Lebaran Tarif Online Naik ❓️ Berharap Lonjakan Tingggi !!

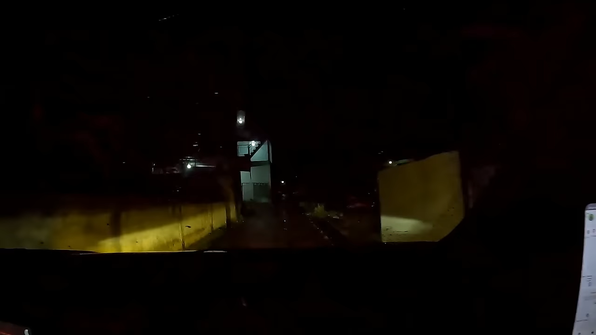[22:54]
Jalan satu mobil gini, kiri kanannya got. Berabe nih kalau simpangan mah.
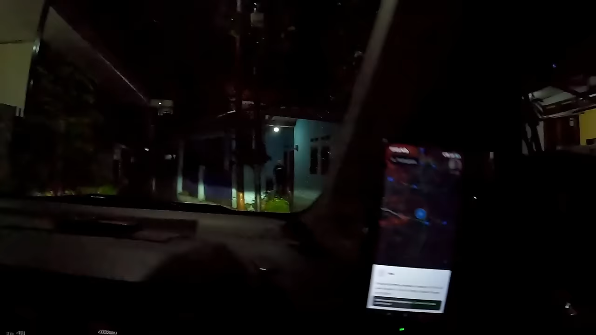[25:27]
Lanjut keluar. Ini masuk gang Senggol ini, aduh kacau, sempit banget.
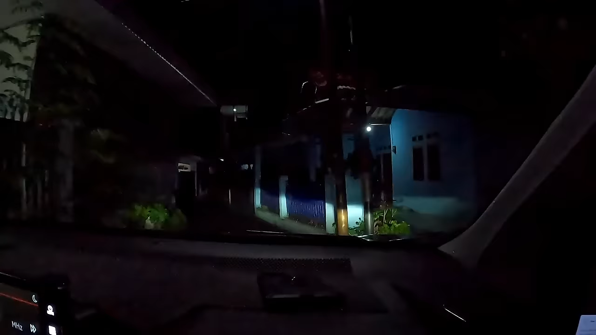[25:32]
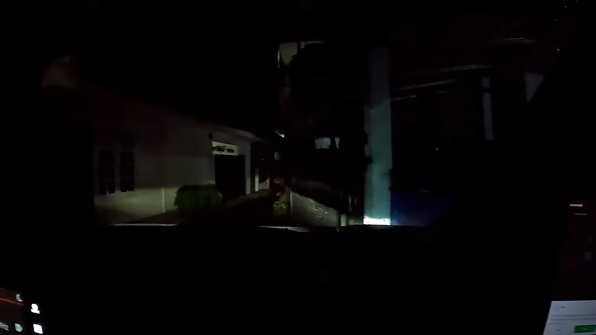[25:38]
Pokoknya pas mobil doang ini. Berabe.
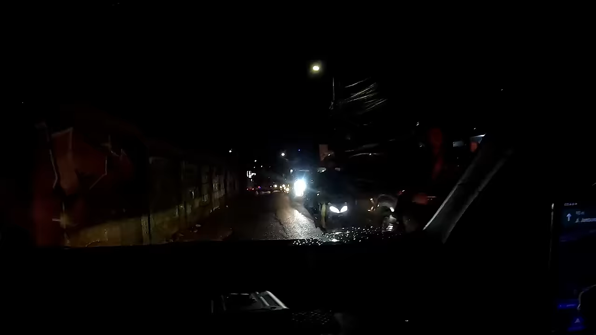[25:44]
Cibubur macet apa sih jam segini ya? Udah jam 9 padahal ini.
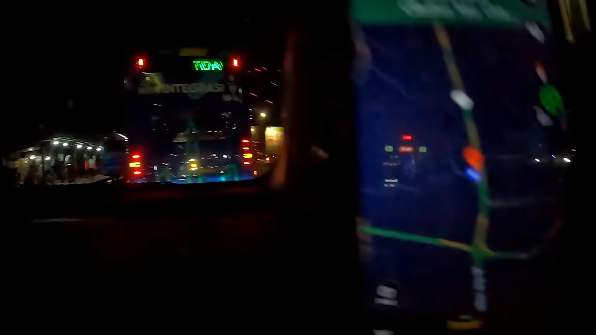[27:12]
Mana CS-nya? Harusnya sih di sini dia.